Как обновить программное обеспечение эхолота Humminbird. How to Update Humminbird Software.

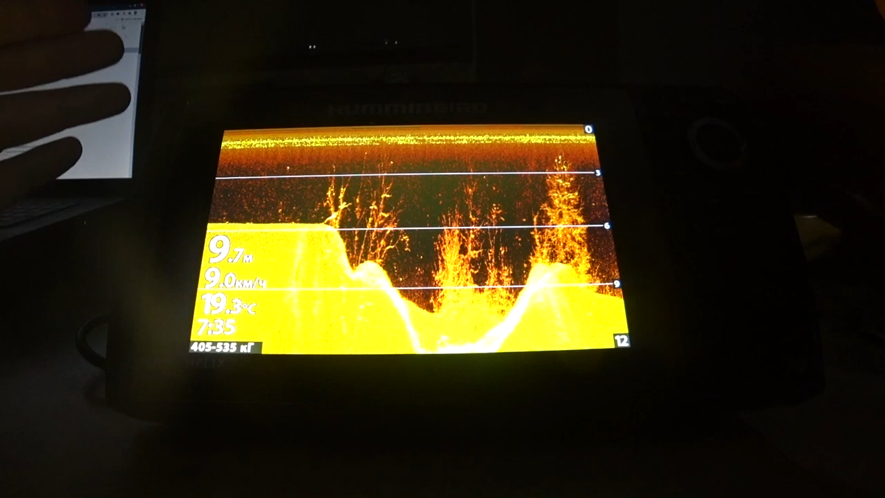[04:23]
On screen: water 19.3°C, speed 9.0 km/h
далее выхолоте восстанавливаем все настройки по умолчанию сейчас покажу как сбросить настройки у меня у
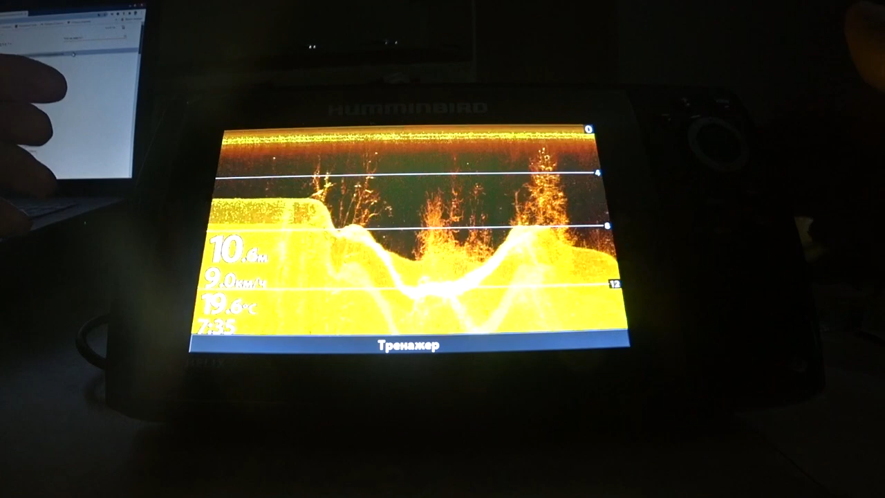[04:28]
вас это может выглядеть по-другому нажимаем кнопку меню два раза входим
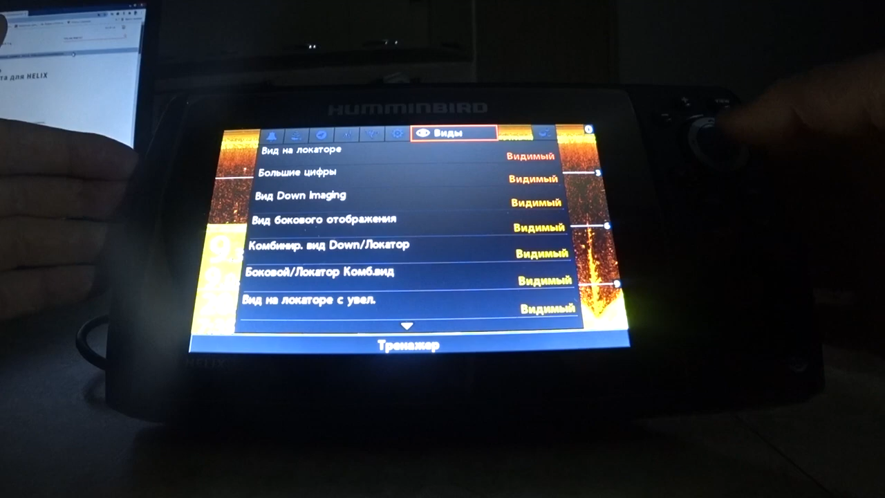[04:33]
опять в настройки со разные вкладки тут тут
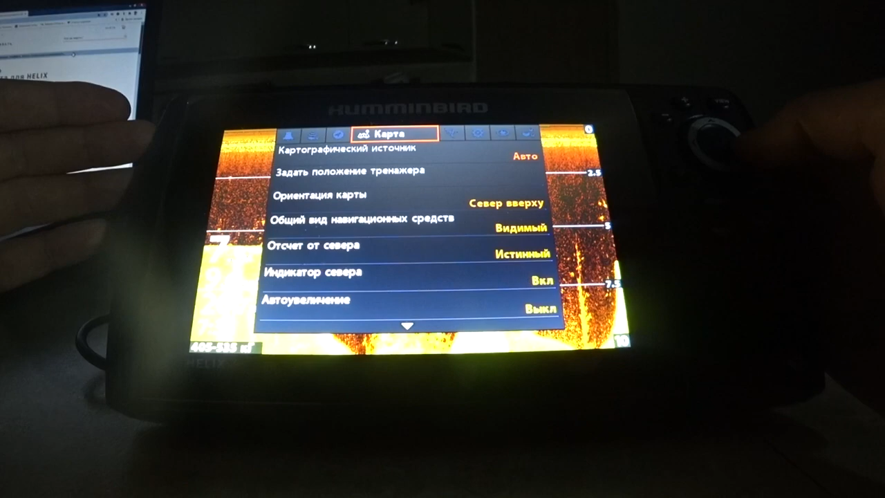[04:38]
находим вкладку настройка листаем вниз находим
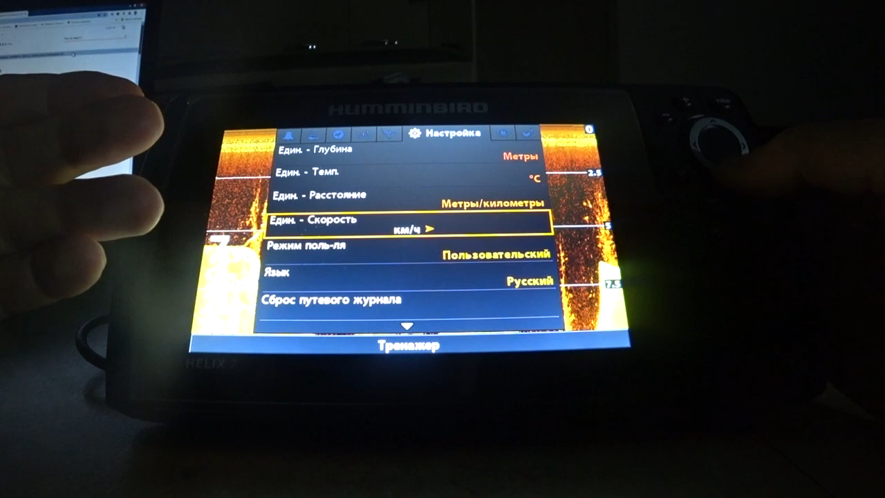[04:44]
восстановить исходные значения восстановить
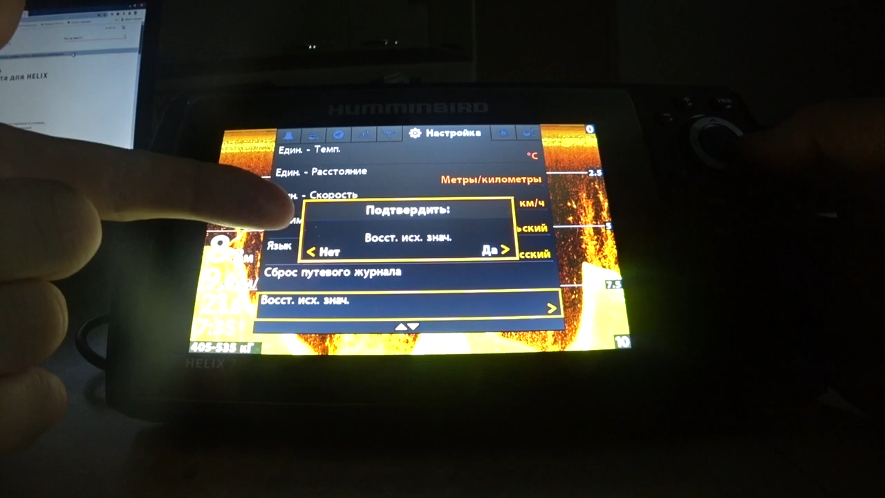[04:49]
исходные значения до подтверждаем все
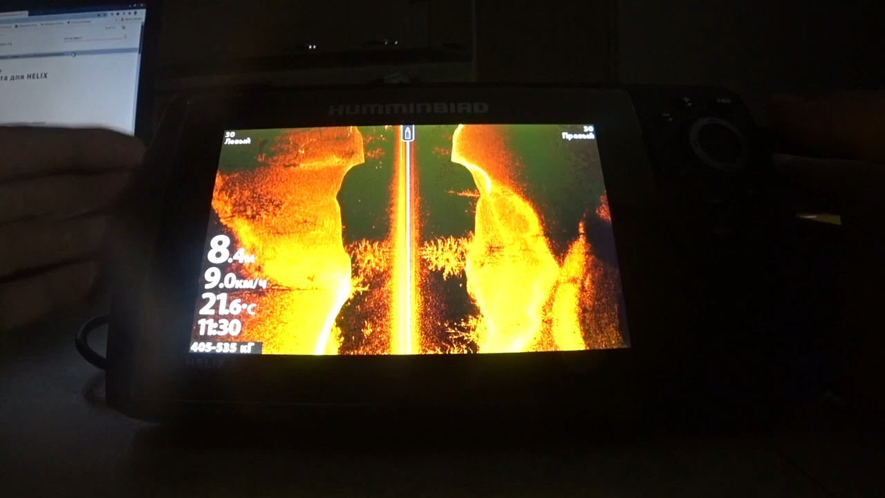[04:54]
On screen: depth 8.4 m, water 21.6°C, speed 9.0 km/h
восстановилось цвета пропали у меня другие чуть были далее рекомендуется отключить от устройства все дополнительные аксессуары возможные там компасы барометры и тому подобное
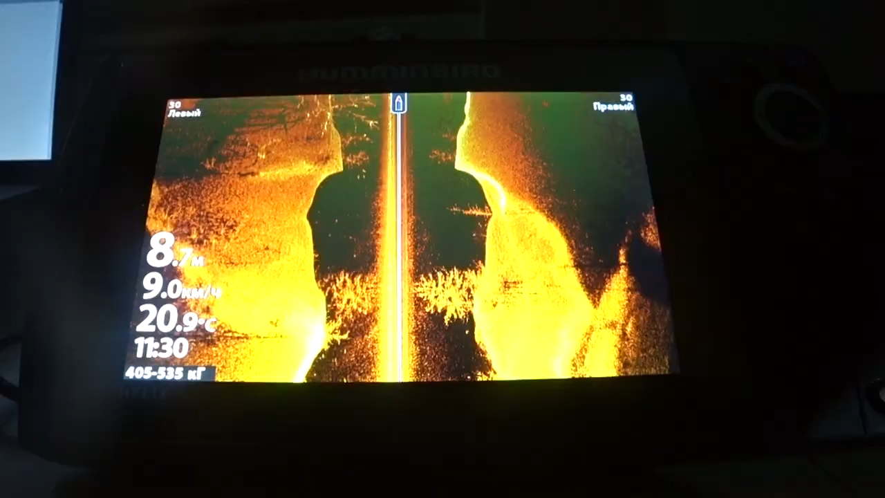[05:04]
On screen: depth 8.7 m, water 20.9°C
кроме минкота айпилот линк или хаминберт 360 имейджинг
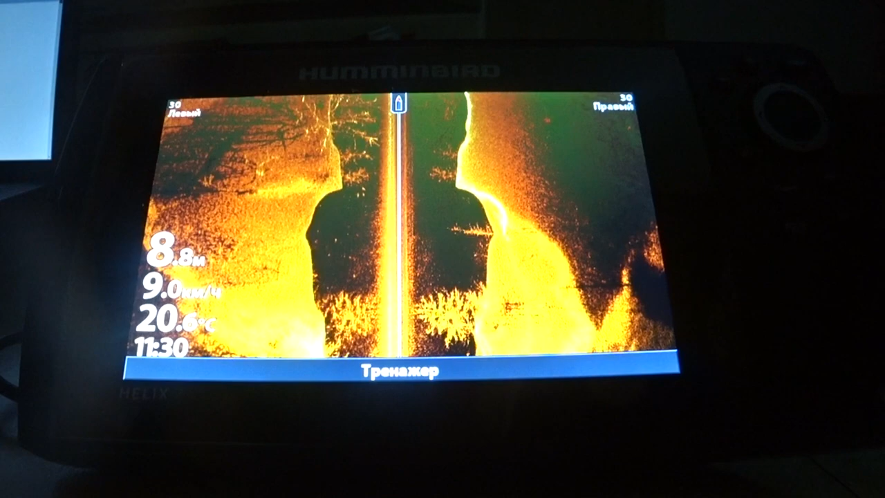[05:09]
On screen: depth 8.8 m, water 20.6°C, speed 9.0 km/h
оба эти элемента необходимо подключить к устройству чтобы обновить их программное обеспечение
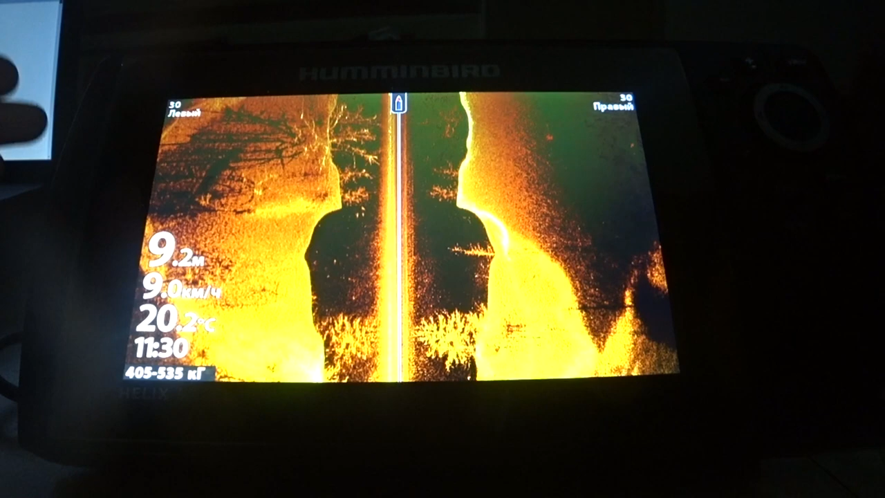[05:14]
On screen: depth 9.2 m, water 20.2°C
если они у вас конечно есть у меня их нет у меня сейчас вообще ничего не
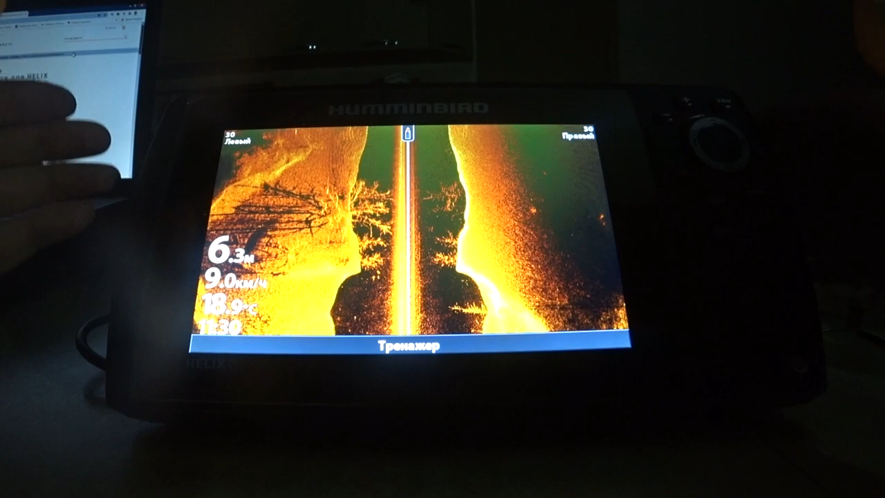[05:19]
On screen: depth 6.3 m, speed 9.0 km/h
подключено голове прибора далее выключаем прибор и вынимаем из него свою
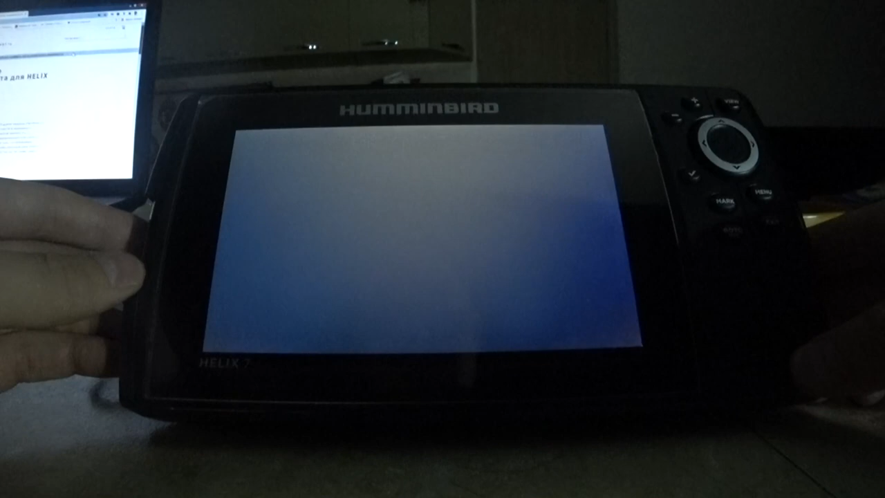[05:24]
родную микро sd карту но у меня микро у кого-то просто sd ее достаем и забываем далее берем подготовленную карту флешку с прошивкой включаем
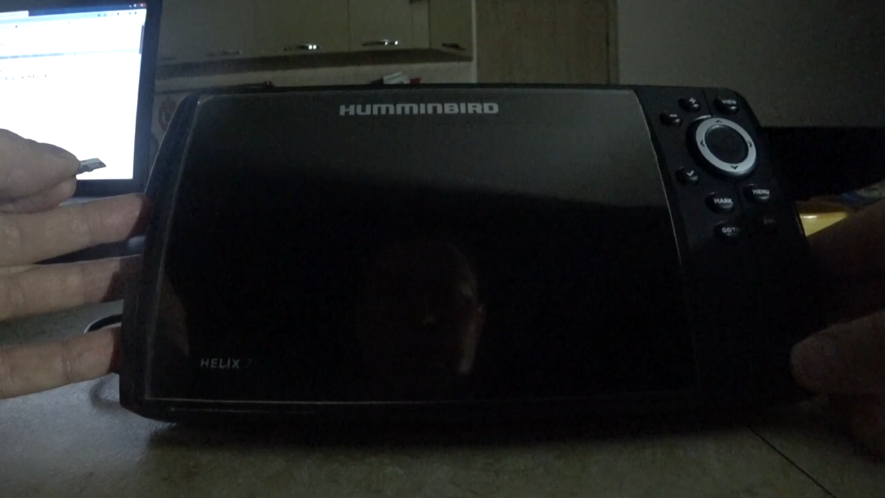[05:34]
прибор дожидаемся полной его загрузки ничего не трогаем пускай он сам загрузится во что хочет там не знаю по моему он также в демо режим такого
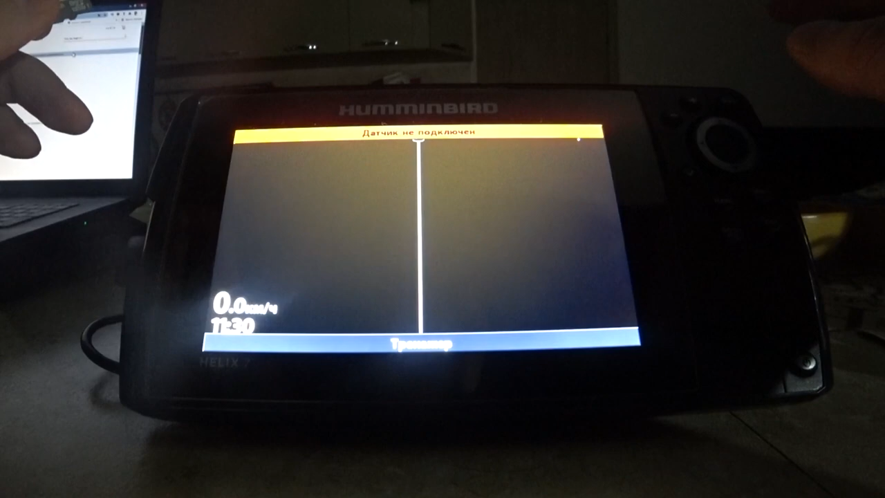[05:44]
On screen: speed 0.0 km/h
в тренажер загружается до пишет что карта удалена в качестве место